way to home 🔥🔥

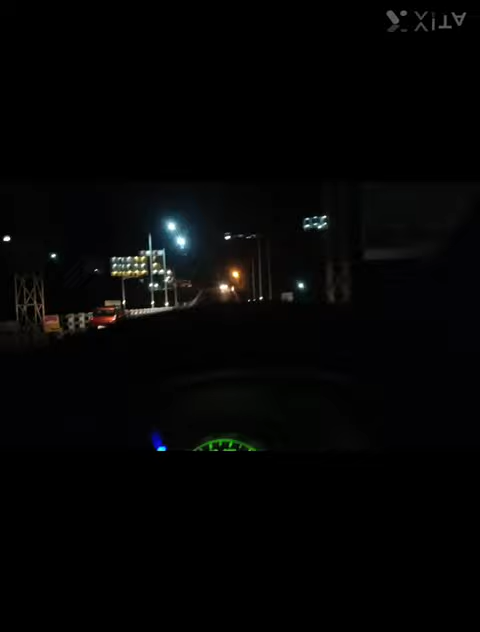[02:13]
अब भी हम अल्मोस्ट पहुंच गए हैं पठ्यार पहुंच चुके हैं हम और यह बच गया है तो